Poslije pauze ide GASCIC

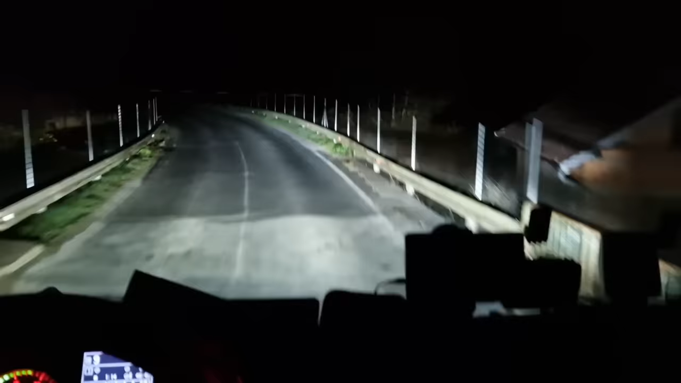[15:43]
Malo gužba, ali šta da se radi. Bolje nego na Gradiškoj. Na Gradiškoj kolaps, ja mislim 100% i opet bi zaglavili. Evo ovako smo bar prošli odredište oko Zagreba, negdje je to Plitice.
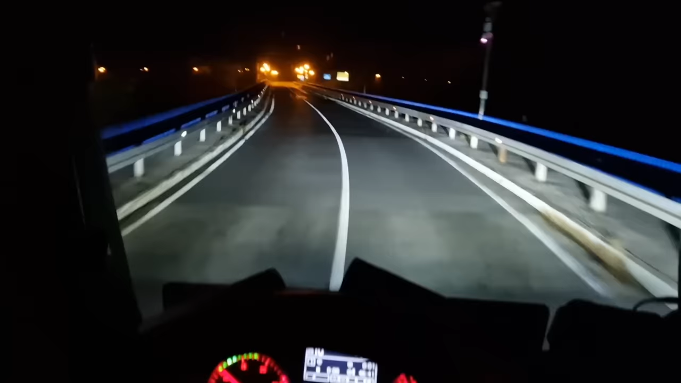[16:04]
Nadam se. Sve u svemu dobro, nije loše. Sve u svemu nije loše. Evo nas, evo nas zaobilazati oko Zagreba.
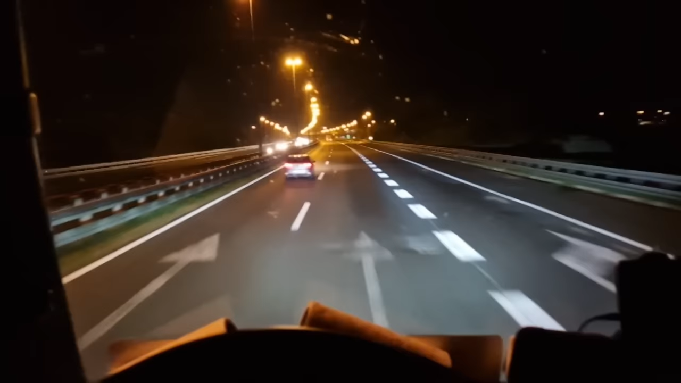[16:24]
22 sata i 24 minute. Znate, malo ćemo morati produšti do Plitica. Koju minutu gore, ali nema veze uglavnom da ćemo mi stići. Najbitnije, ja imam arbajta do 10 sati i 50 minuta. Tako da, ide gašić. Ide gašić, evo vidite, dole na portu komputeru.